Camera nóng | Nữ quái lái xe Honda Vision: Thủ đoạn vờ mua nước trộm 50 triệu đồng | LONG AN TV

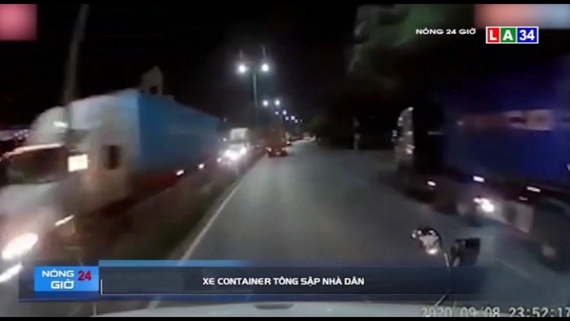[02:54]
Đoạn camera hành trình của một phương tiện chạy phía trước đã ghi lại toàn bộ cảnh tượng thoát tim này Theo đó, chiếc xe container đang di chuyển với tốc độ bình thường trên đường Nguyễn Bỉnh Kim, Hải Phòng Bên làng đường ngược lại cũng có rất đông các phương tiện xe lớn nối đuôi
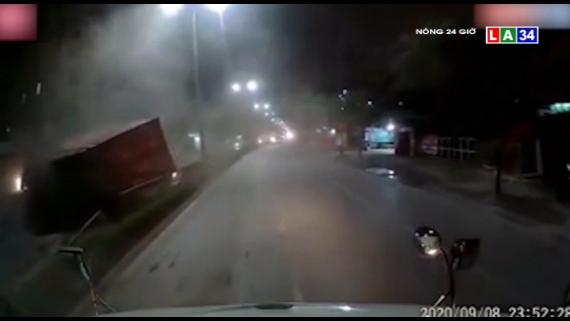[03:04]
nhau chạy Nhưng rồi bất ngờ không biết vì sao xe container này lại đánh lái lũi thẳng từ bên đây đường sang bên kia đường, tông sạp trước nhà một người dân Mày mắn phương tiện có gắn camera hành trình đã giữ khoảng cách an toàn không nhận đến hậu quả nặng nề hơn